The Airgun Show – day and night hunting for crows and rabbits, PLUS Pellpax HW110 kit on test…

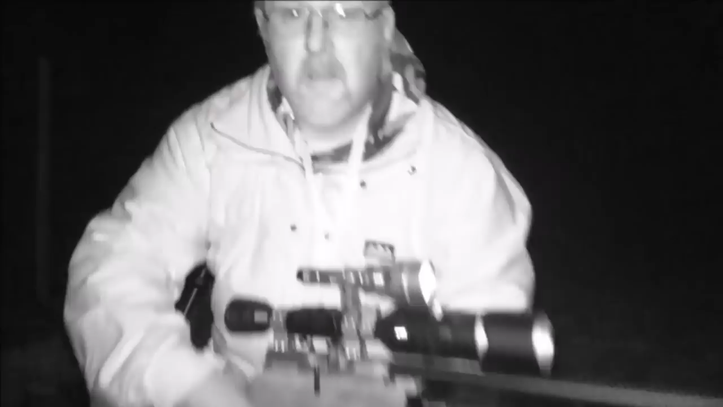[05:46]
I just made my way down to a bramble bank and
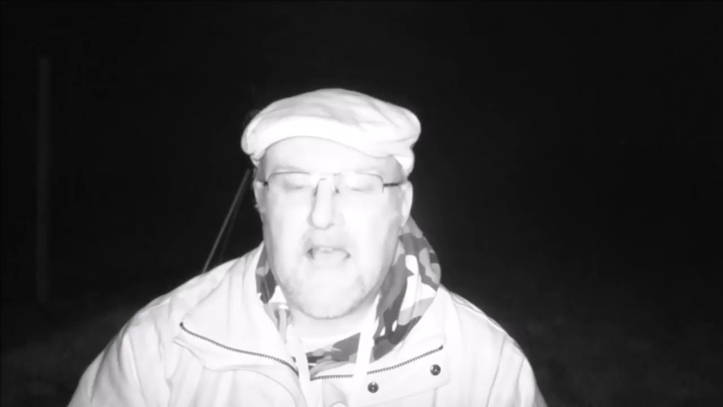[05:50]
I could see a rabbit through the thermal imager. He was right in amongst the bushes and to be honest, I didn't think I was going to get a chance, but when I got closer and looked through the ATM, he just happened to be in a bit of a gap in the brambles and he just turned his head around slightly to the side, presented me with a really good shot, just one twig to miss and at 28 metres it was a formality with this gear.
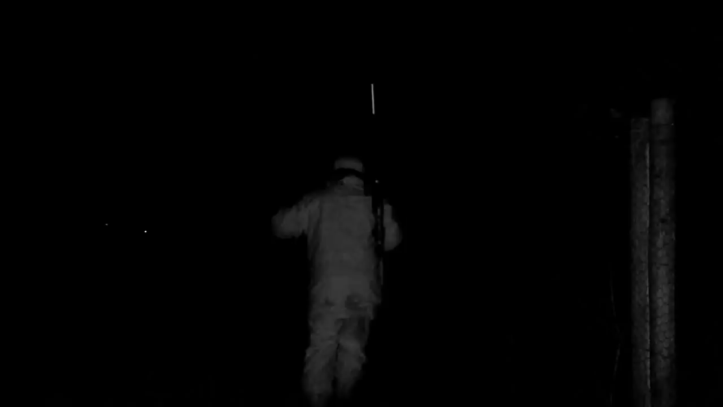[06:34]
Right, well I've just been sitting in the corner of this field for ages now,
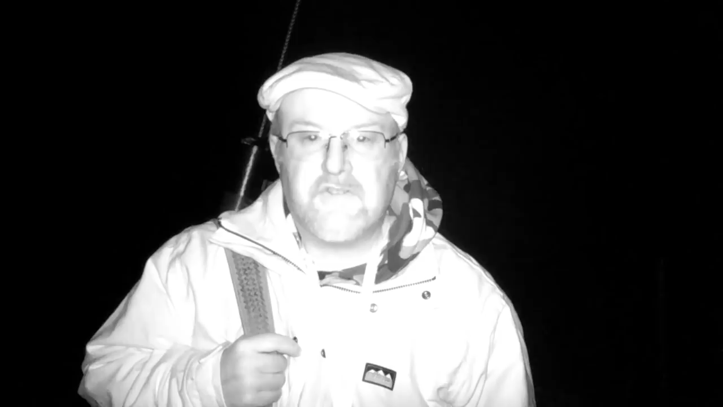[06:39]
nothing happening and I've spotted a couple of rabbits about 80 metres away through the Pulsar thermal spotter.
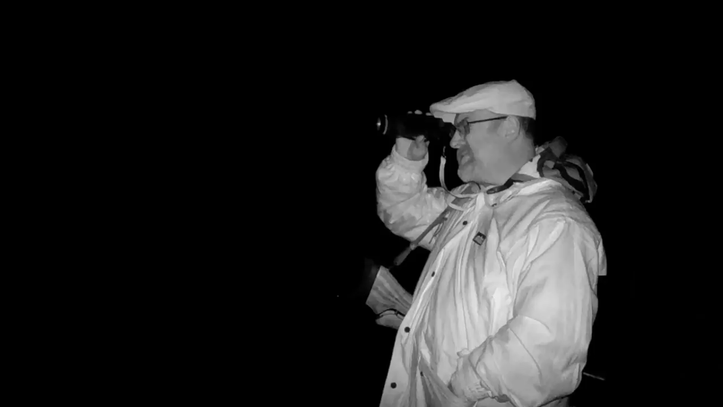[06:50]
So I'm going to see if I can stomp down and get a little bit closer to them, give myself a chance at a shot.
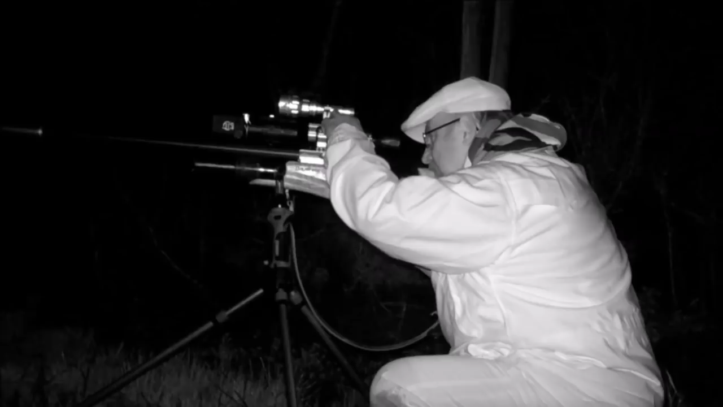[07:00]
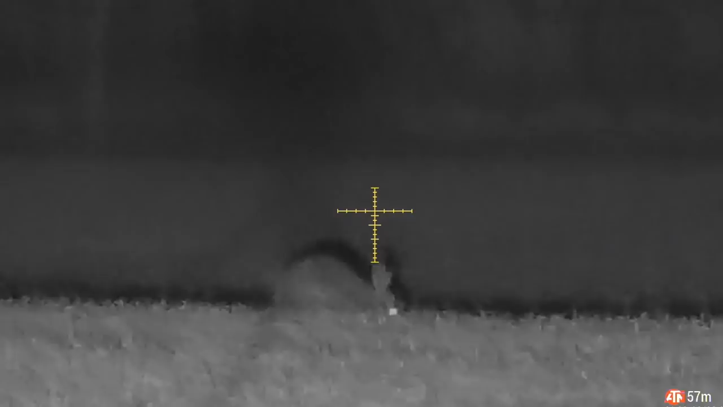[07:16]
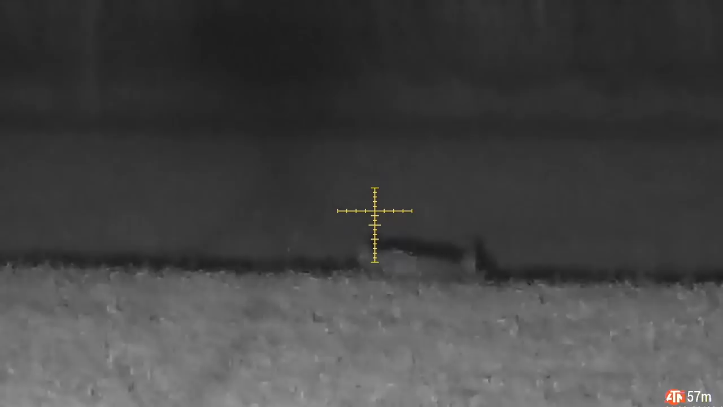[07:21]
Well I managed to sneak down into position on that rabbit. I thought I was a bit closer than I was actually, I thought I was about 40 metres but when I looked again, it was about 55, 56 metres I think, lasered. But he was feeding quite happily. I thought if I moved again though I was going to spook him, so I had a nice stable position.
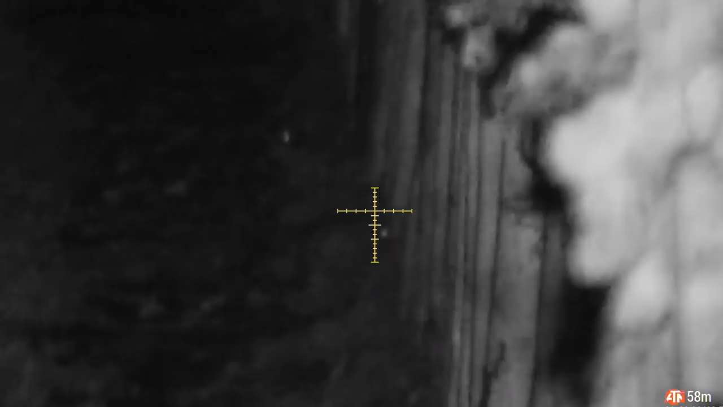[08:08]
I had to give him a little bit of a squeak but he put his head up and connected really really solidly with him.
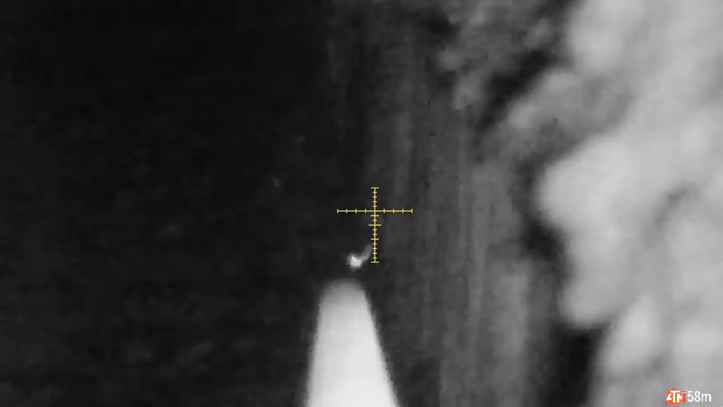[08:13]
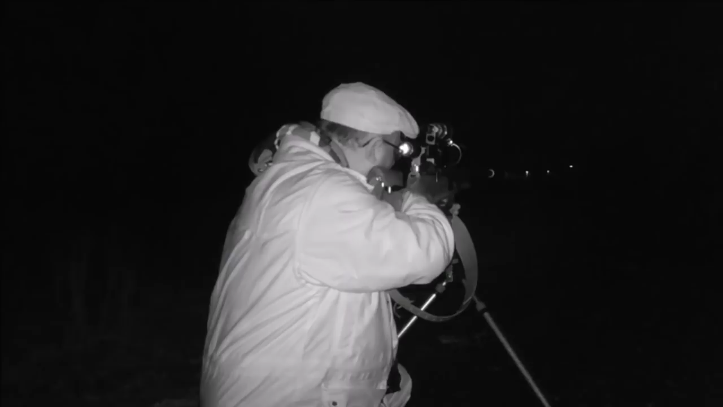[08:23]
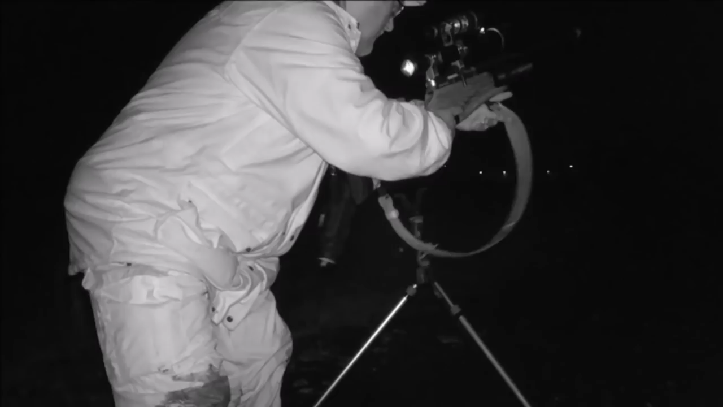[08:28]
Well I saw that one through the thermal once again, I'm out on the lane that leads up to the polytunnels and saw him really clearly through the thermal. But when I looked through the scope, I realised that the torches on my, the bashes on my IR torch are starting to give out. But I could still see his eye shine very clearly and make out the shape of his head as well. And I gave him a mill dot of holdover.
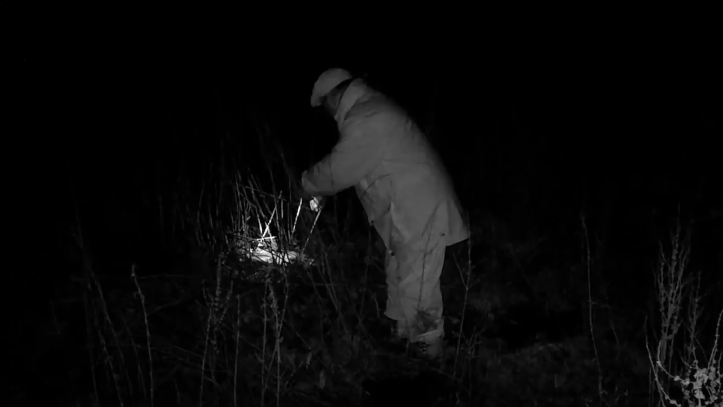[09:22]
Although Richard is shooting for pest control, these rabbits are destined for the pot.
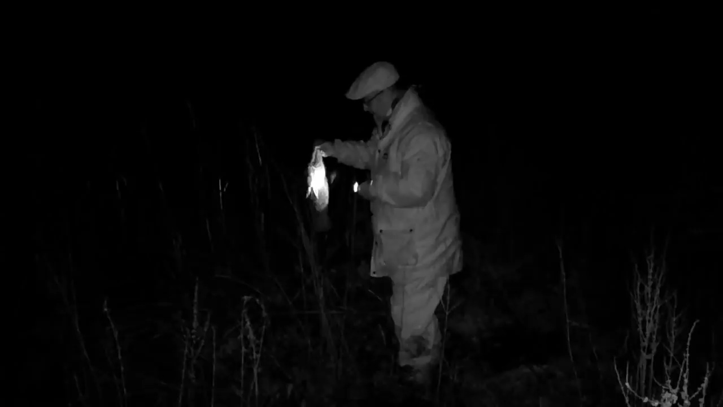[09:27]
So he's eager to make sure that everything gets picked up. Well, there's only so much fun a person can have and I've had all of my fill tonight.
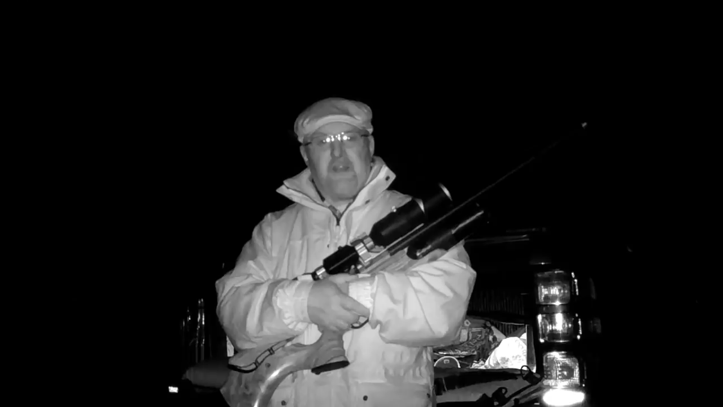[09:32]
It's really muddy and wet and cold now. But I've had three rabbits and that crow of course, which isn't a huge bag.